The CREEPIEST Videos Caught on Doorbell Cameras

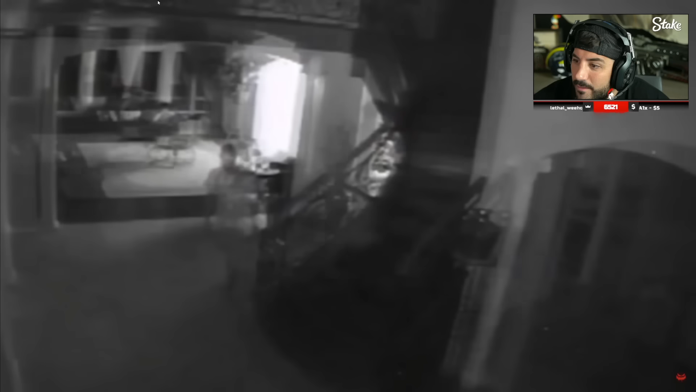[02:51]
Based on his body language, it doesn't look like he knows his way around the home, and that's because he broke in. Although the next part of the incident wasn't caught on camera, a few seconds after walking up the stairs, the man walked into the homeowner's bedroom, where he found her sleeping.
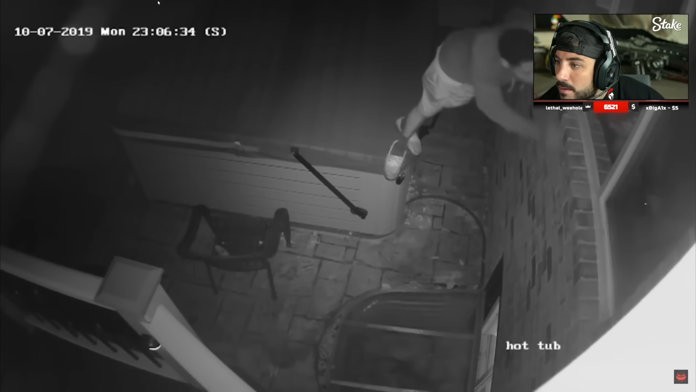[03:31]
Oh, this guy's asking for it. In this incident, the man can be seen climbing onto the hot tub and peering through the window for a few seconds before walking away. Although the incident was also reported by this homeowner, the man continued to dodge the police for several months after that. Then, in January 2020, the man made yet another appearance in the area.
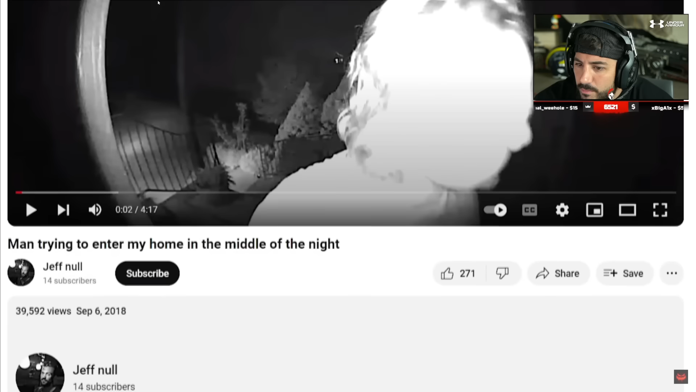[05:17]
In it, a creepy man can be seen approaching the front door of a home and seemingly attempting to find a way in.
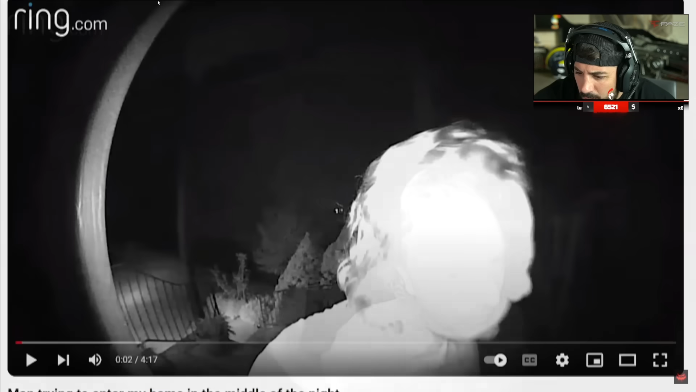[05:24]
Oh.
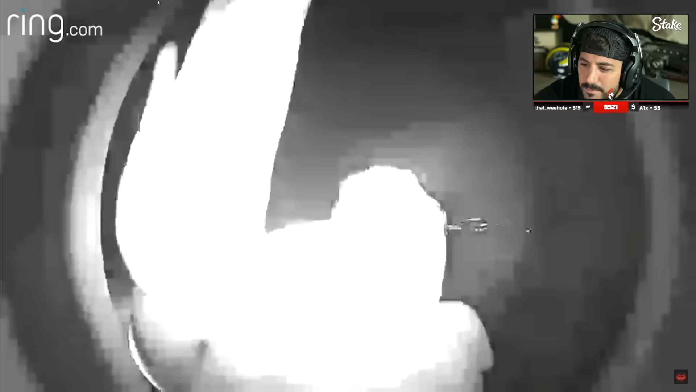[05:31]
Taking a piss? What's he doing?
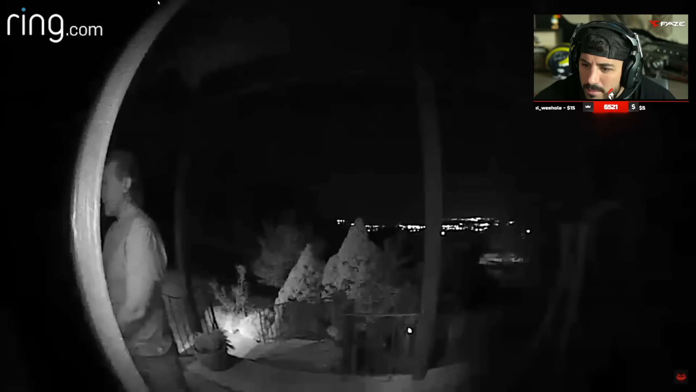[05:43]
You peeing? At first, the break-in seems pretty non-threatening, but a few seconds later, the man begins pulling on the doorknob and talking to himself.
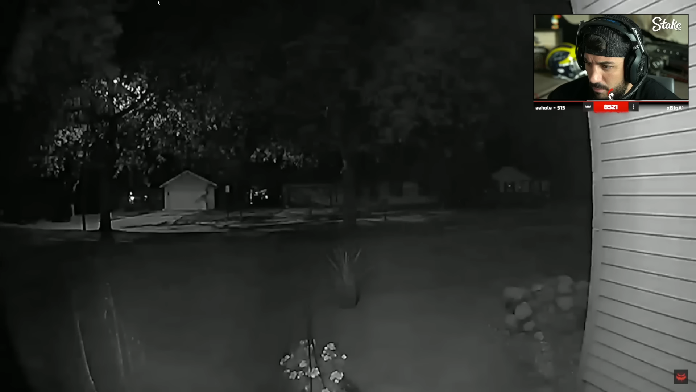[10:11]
Why'd he run? What's he doing? Initially, the incident appears to be a pretty lame ding-dong ditch attempt, which almost every homeowner has been the victim of at some point or another. But, looking closely at the footage, you'll notice the man never actually ran away. Is he standing there? Oh my god. While the man stood in the middle of the street staring eerily at the door, the homeowner made his way down the stairs after being woken up by the sound of the doorbell.
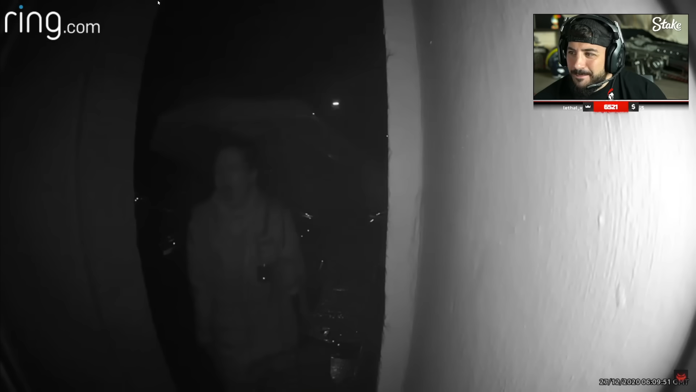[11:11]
On a rainy morning in 2020, a ring camera captured a woman walking up to the front door of a house and ringing the doorbell repeatedly. What's she doing? Why'd she look like that?
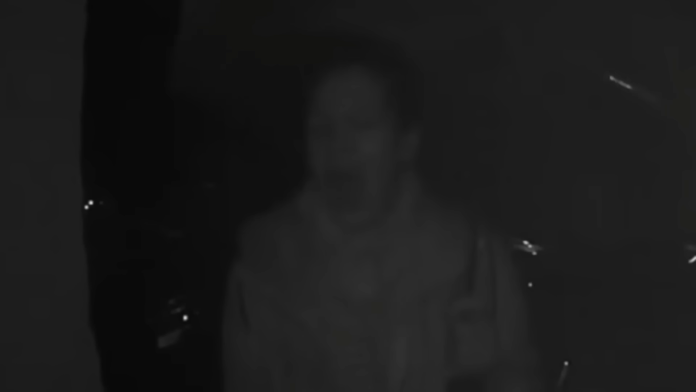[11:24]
Why's her mouth open like that? What's she doing? Ew, bro.
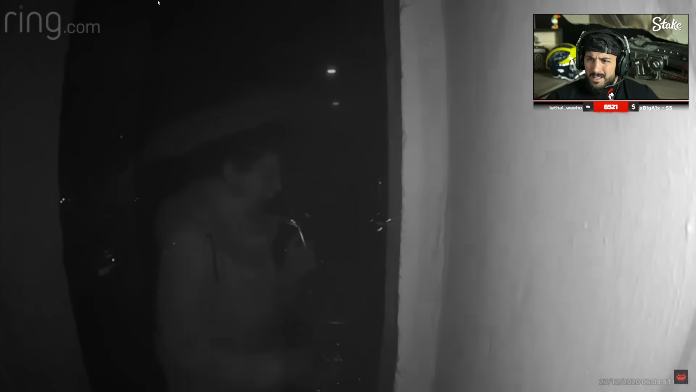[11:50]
Apparently putting her fingers in her mouth as she turns to leave suggests that she might've been in pain. A theory that was echoed by several viewers in the reddit thread where the clip was originally posted.
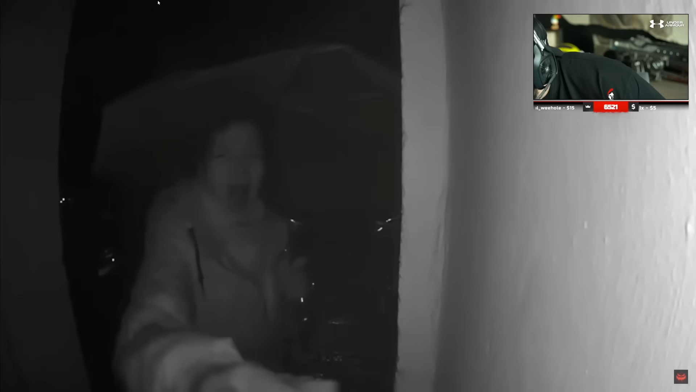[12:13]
However, it remains unclear if the woman was genuinely asking for help, or if she was possibly planning to do something else entirely.